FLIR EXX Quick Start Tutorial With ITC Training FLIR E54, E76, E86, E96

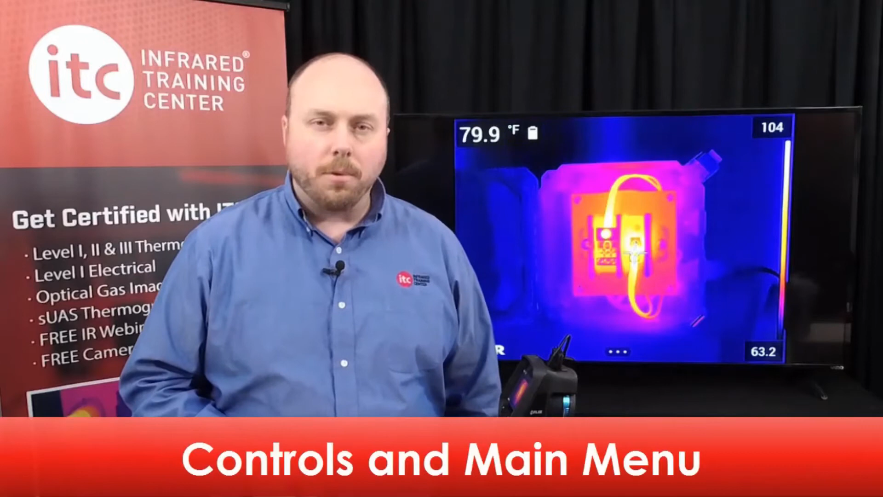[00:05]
On screen: spot 79.9°F
First I'd like to point out some of the various control buttons found on the thermal imager. Starting with the back, you have the navigation pad here with the center push button. Pressing the center button will call up the main menu, which you can then navigate with the pad moving left and right.
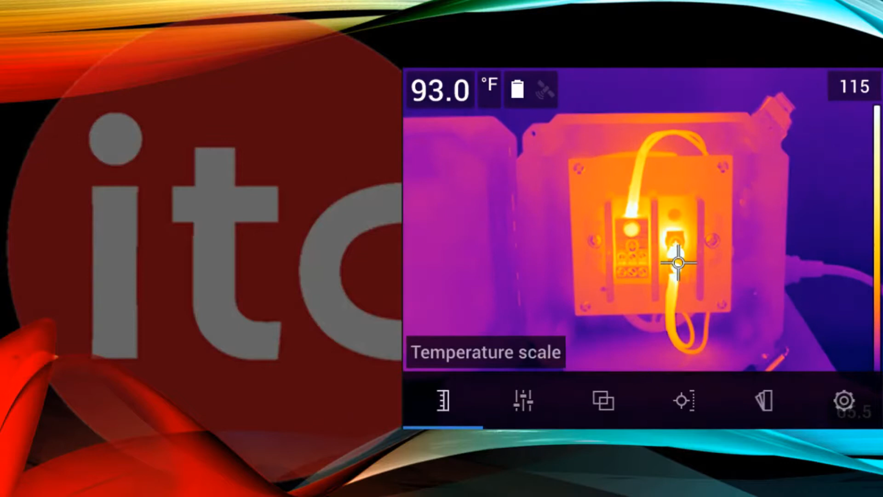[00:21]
On screen: spot 93.0°F
To the left of the navigation pad is the image archive, or playback button, which is used to open and review any saved images.
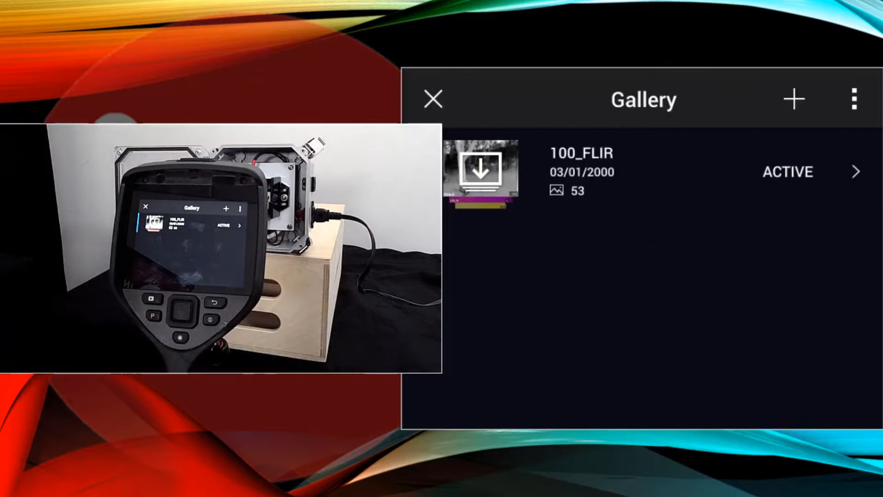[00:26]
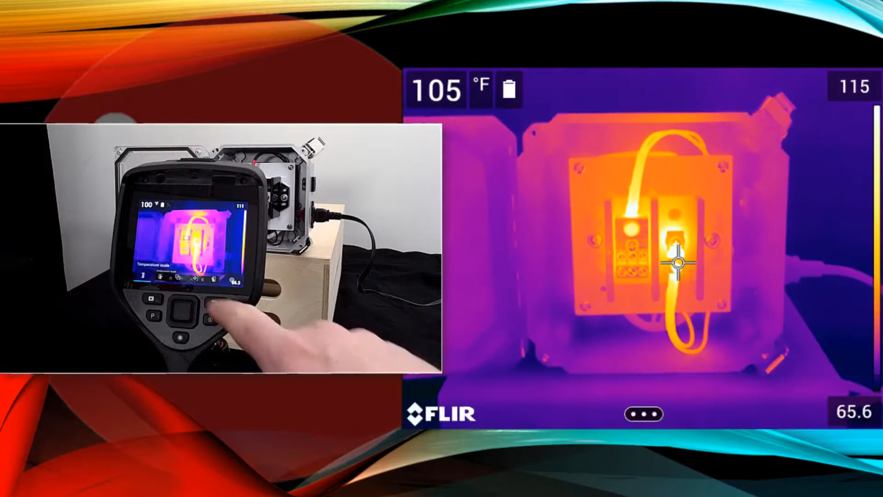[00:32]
On screen: spot 105°F
To the right of the navigation pad is the back button, that while in the menu system, you can back out of a selection to the main menu, or go back to a live image.
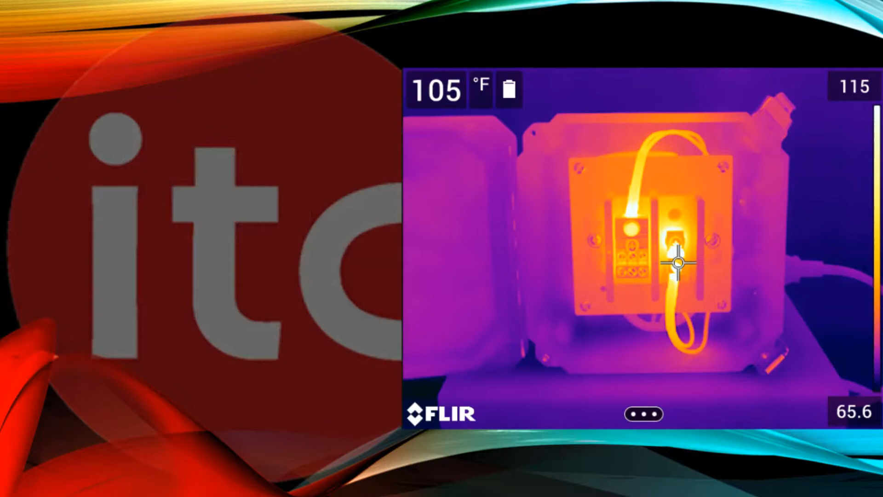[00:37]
On screen: spot 105°F
Now is a good time to note that the imager is also touch screen driven. Just tap the three dots here on the bottom of the screen, which will bring up the main menu, which you can then navigate. This makes it easy to move around the menu system and adjust the various settings.
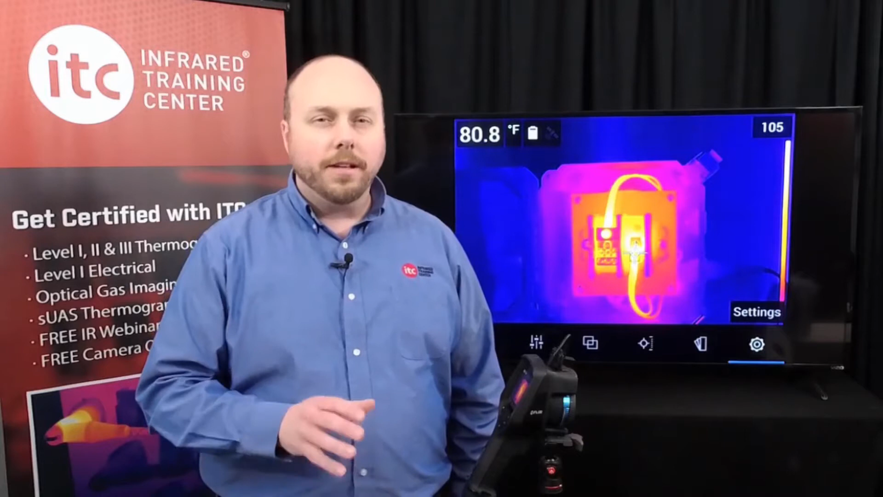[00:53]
On screen: spot 80.8°F
If you're wearing gloves, it'll likely be easier to stick with the navigation pad and the center push button.
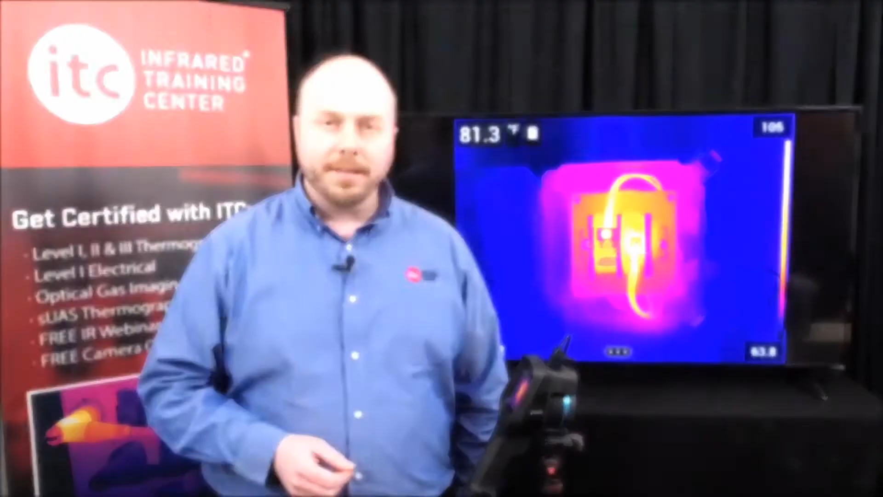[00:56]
Having the correct date and time entered into your camera is important for proper documentation and record keeping.
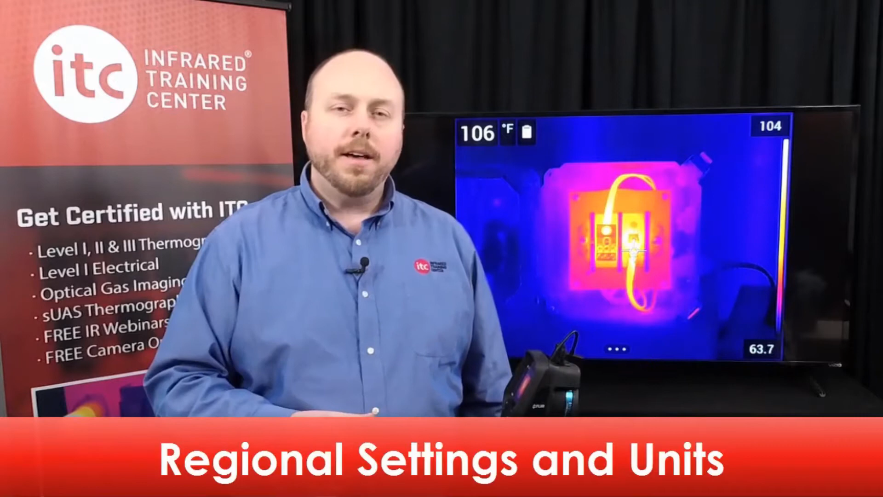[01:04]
On screen: spot 106°F
These values are tied to each data file when you save a thermal image and cannot be changed after saving. To set the date and time, navigate to the settings menu.
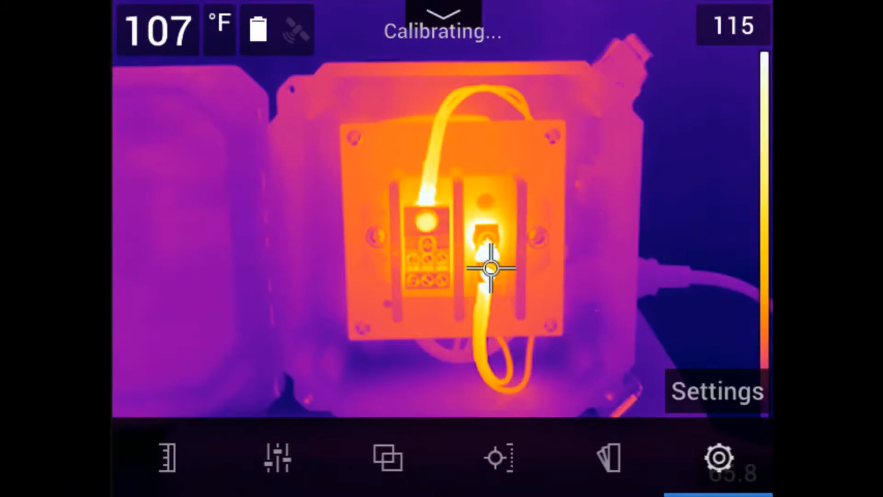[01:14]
On screen: spot 107°F
Touch the bottom of the screen to bring up the main menu and select the settings icon using either the touch screen or the navigation pad.
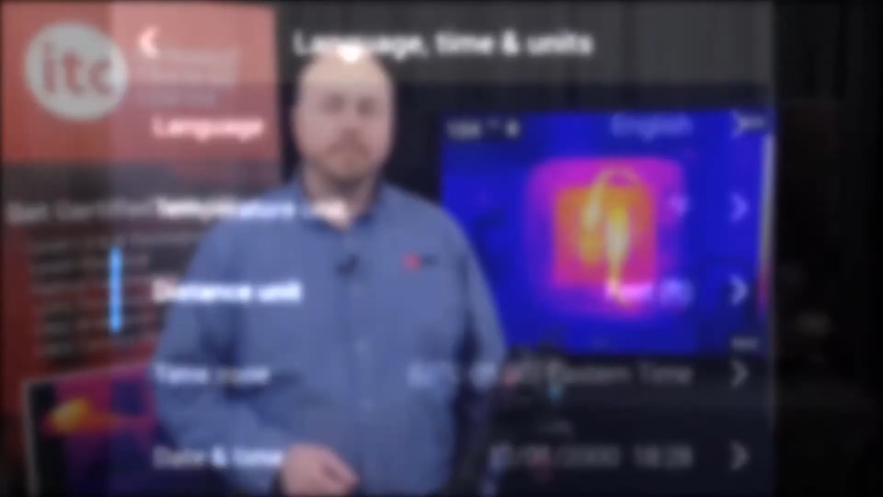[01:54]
The range covers an interval of temperatures that the detector is able to accurately measure without going into saturation.
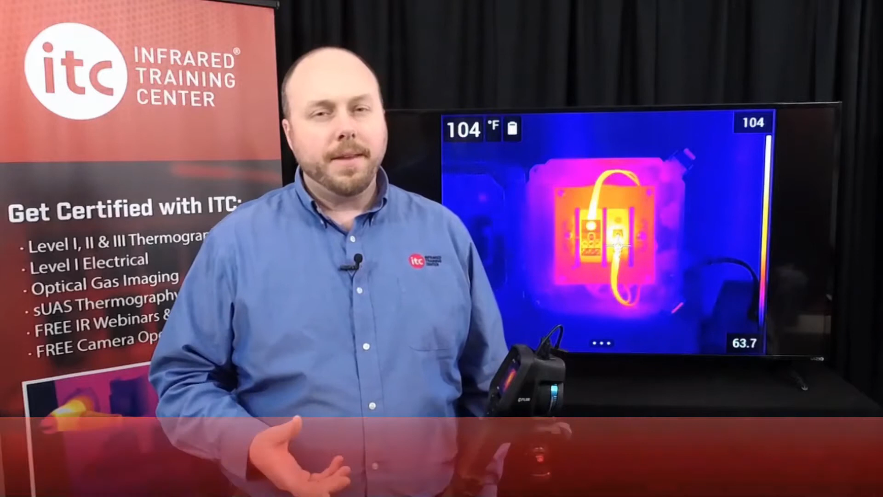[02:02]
On screen: spot 104°F
Depending on the model, some infrared cameras have multiple temperature ranges that can be utilized. You work within a range, and when saving an image, all of the temperature data in that particular range is captured.
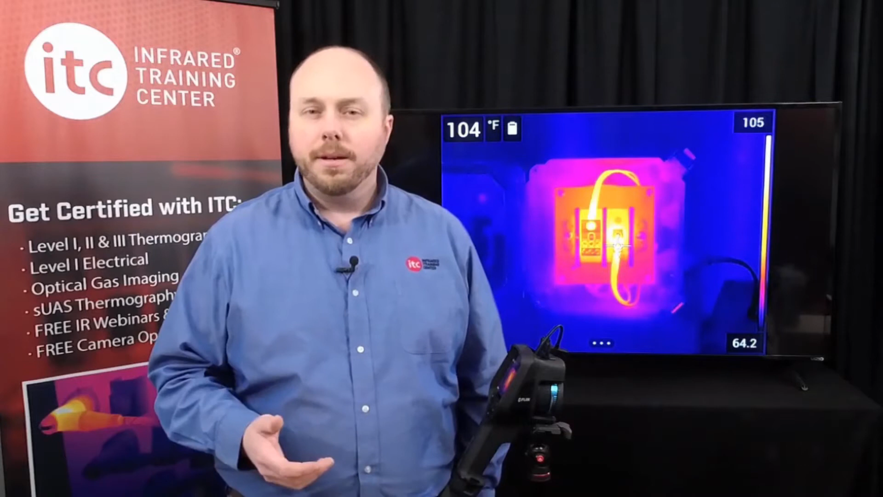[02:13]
On screen: spot 104°F
To see what ranges are available on your camera, once again please refer to the data sheets available on the FLIR Support website at support.flir.com.
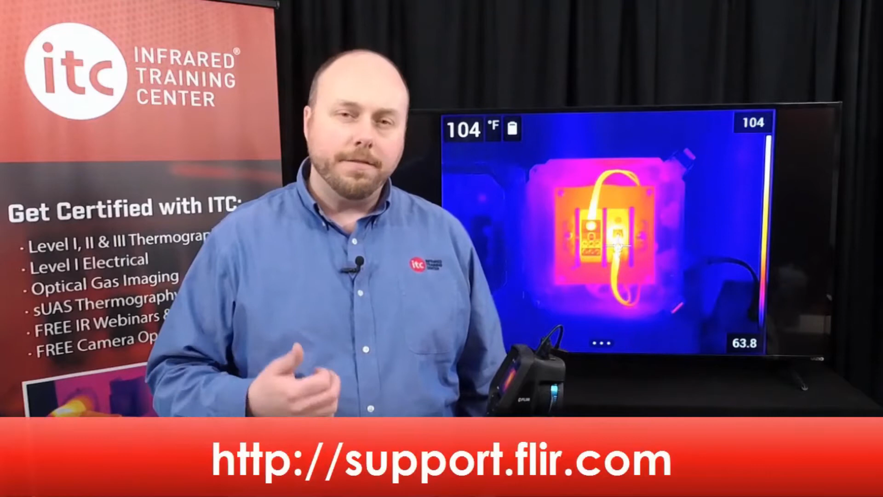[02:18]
On screen: spot 104°F
To set the range, navigate to the settings in the main menu. Here select Camera Temperature Range. Pick the most appropriate range for your application
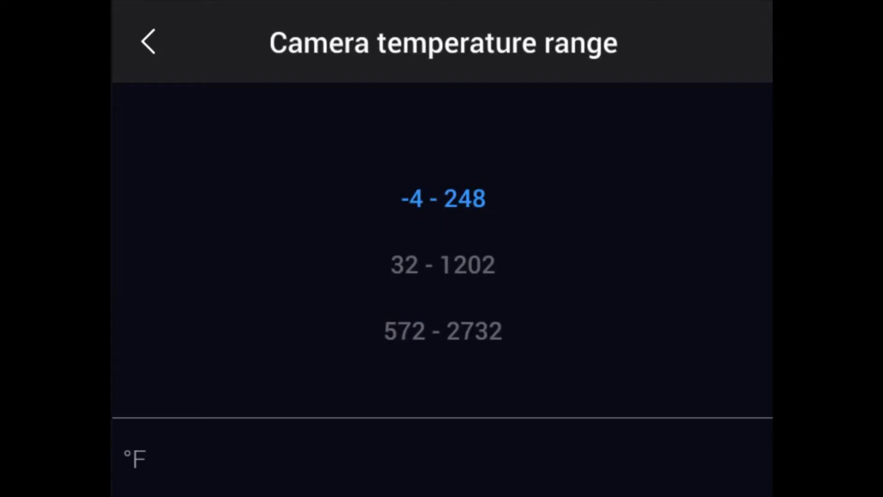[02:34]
and press the navigation pad button to select the range. Once entered, hitting the back button will then return you to live imaging mode.
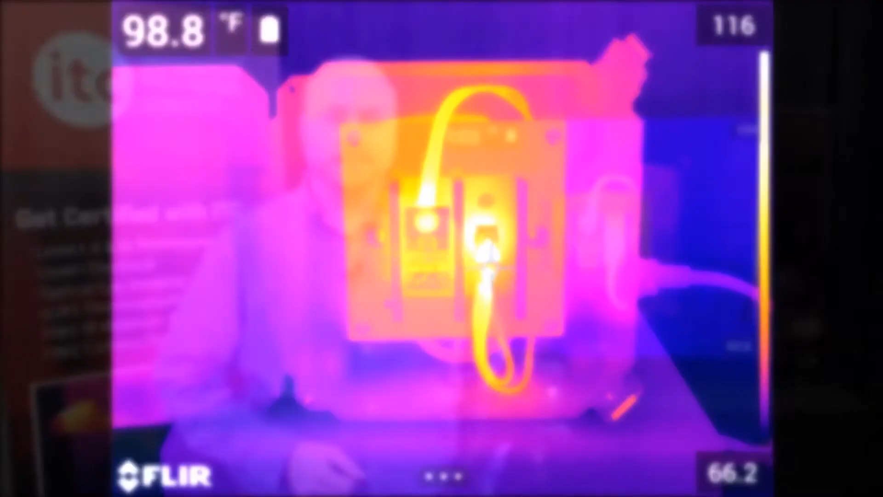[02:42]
On screen: spot 98.8°F
As with range, focus is another adjustment that must be made correctly before saving. You cannot change the clarity of the focus once you've captured a thermal image.
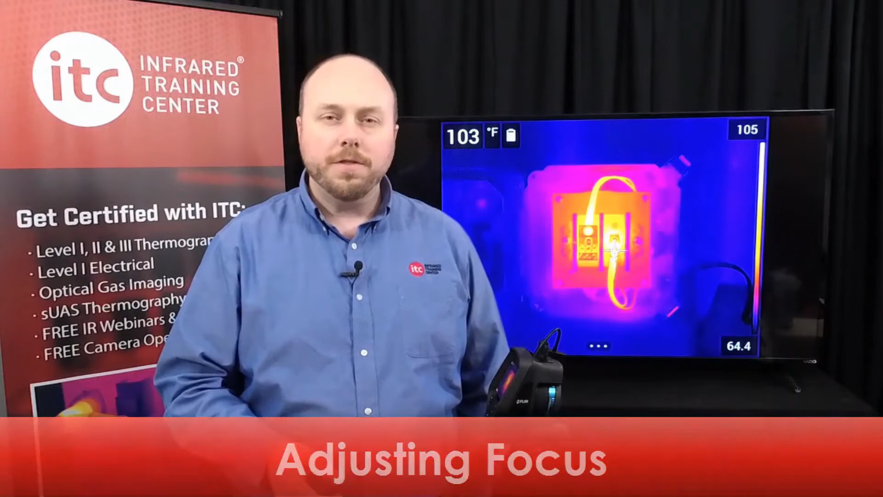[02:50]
On screen: spot 103°F
There are two ways to adjust focus on this series of thermal imager. The first is with manual adjustment. Manually adjust the focus by turning the lens housing until the proper focus is obtained.
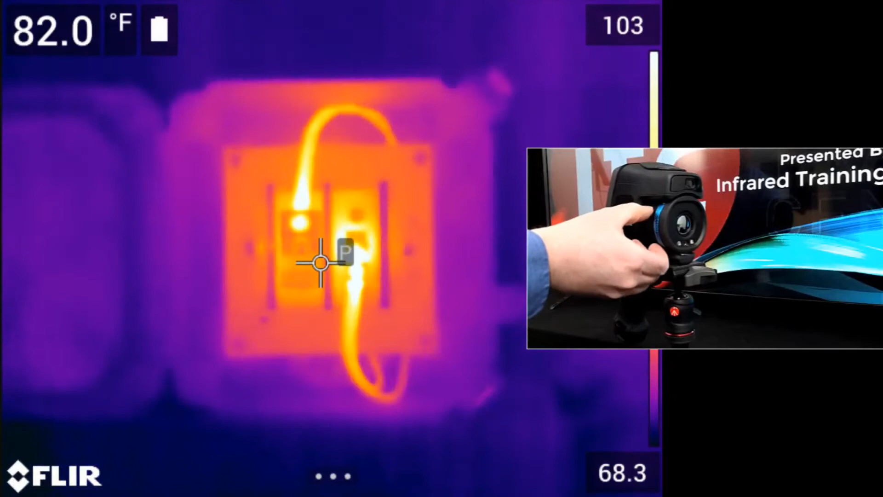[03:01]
On screen: spot 82.0°F
The other way is with autofocus.
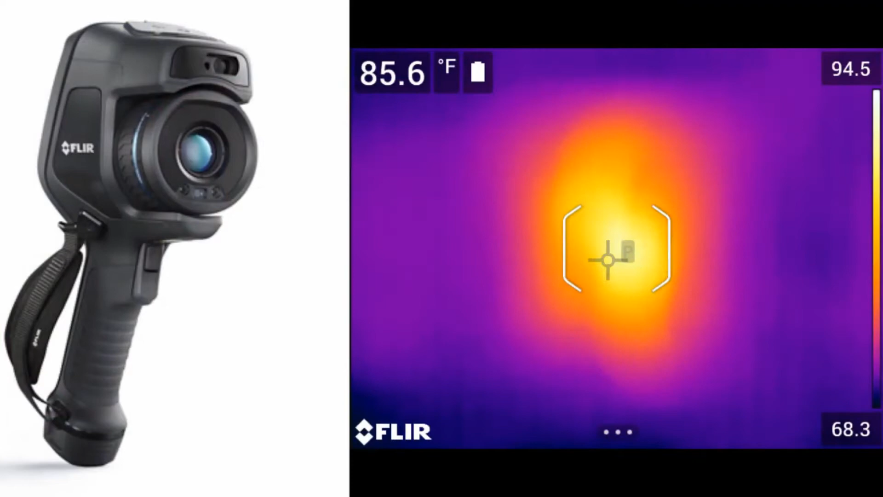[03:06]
On screen: spot 85.6°F
Activate the autofocus by pressing the top trigger button on the front of the camera.